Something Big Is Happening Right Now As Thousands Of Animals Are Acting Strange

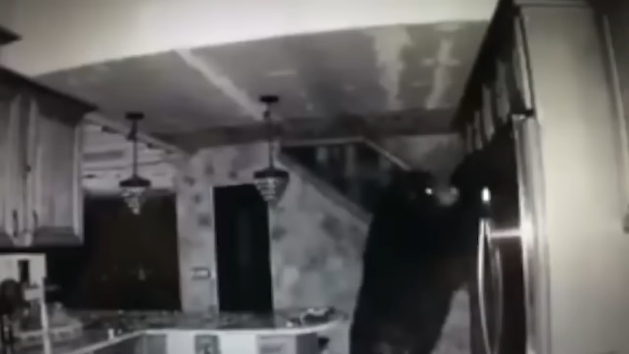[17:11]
The story doesn't have a happy ending. Colorado Parks and Wildlife tracked the bear and euthanized it.